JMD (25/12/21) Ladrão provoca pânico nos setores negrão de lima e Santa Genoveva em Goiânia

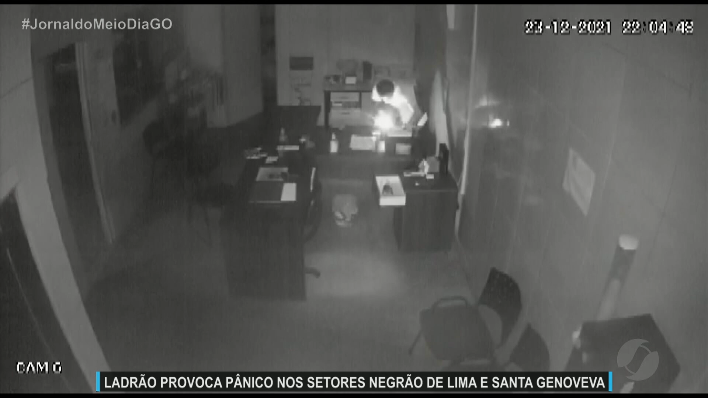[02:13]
Essa outra câmera de segurança registrou no mesmo dia, só que agora à noite, outro furto. Os moradores acreditam que seja o mesmo ladrão. Nessa loja, ele foi tão abusado que além de levar as coisas, ainda abre a geladeira, come, bebe, sem pressa nenhuma. E muito menos preocupação com as câmeras.